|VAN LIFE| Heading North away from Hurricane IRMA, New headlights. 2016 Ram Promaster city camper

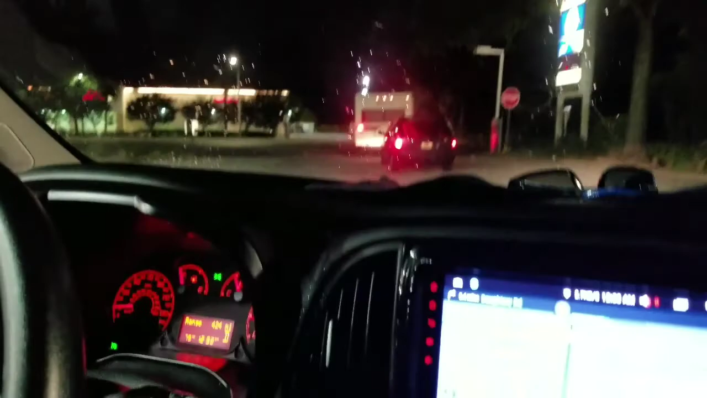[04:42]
I guess we're full, but I need to put my seat belt on.
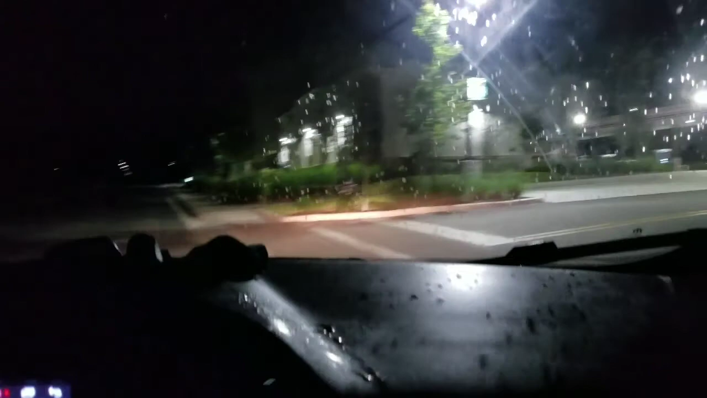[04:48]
We made it to another gas station.
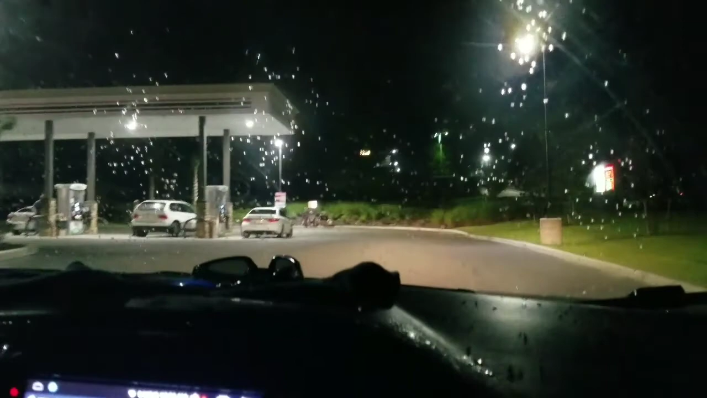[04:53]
That looks like it still has probably a little bit of gas left.
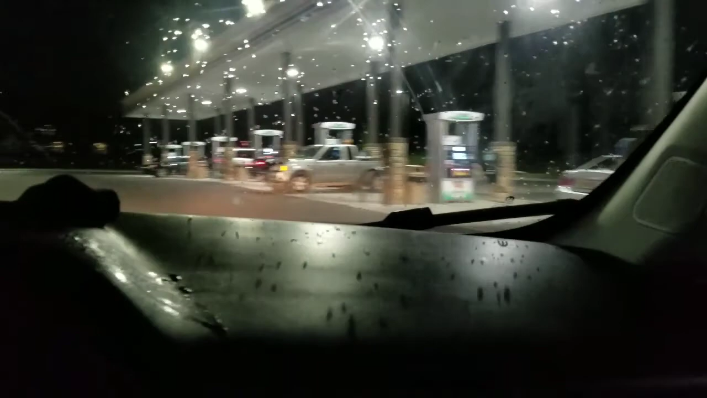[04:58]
So, even though we're full, we are going to top off.